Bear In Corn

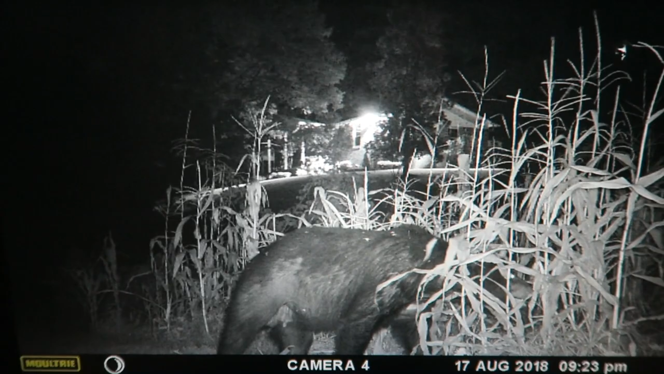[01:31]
That's a big bear right there. Maybe three, four hundred pounds. Mama bear. Oh, there goes the corn. Dears can't pop up right there in the corner. That's what sets off. I don't know what that is. It's just a weird glitch in the camera. Just something weird.
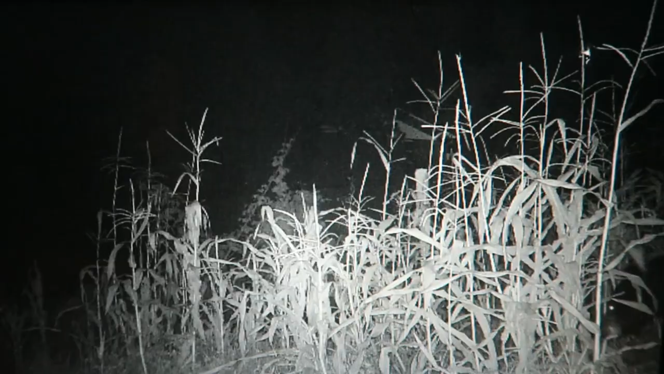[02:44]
It's over there eating the corn. Just walking through there. Trying to eat it. Looks right at the camera. Now let's go. Nope, it's back. Something's up there. In the bushes. What could it be? Oh, wait. The lights are off. It is 12.56. There's something moving. And there's a bear right in front of it.
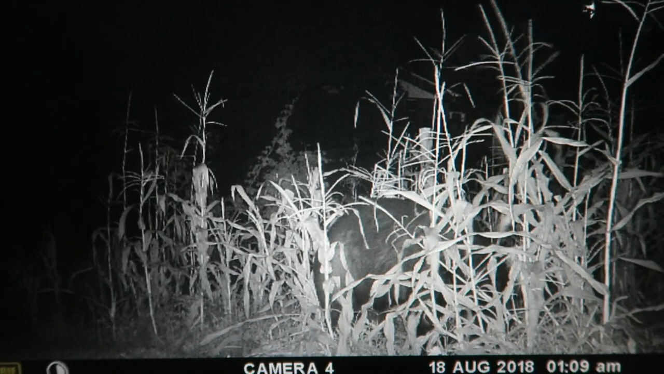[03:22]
Still, it's there. It's 1.09. It was there from, like, 9. Right now it's 1. Still 1.09. It's moving the corn in the background. I don't know where it went in this one. But I know it did set it off. Because it's still here. That's it right there. It's whiskers like the video that will pop up.
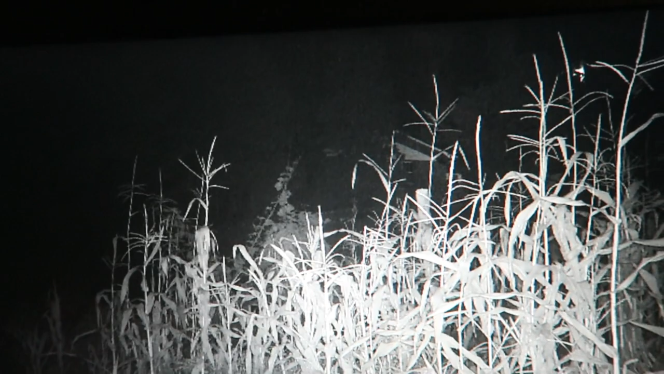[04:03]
And there it is again. Which will also, another video like that will pop up in the other, well, in the same corner. And this is at 5.24.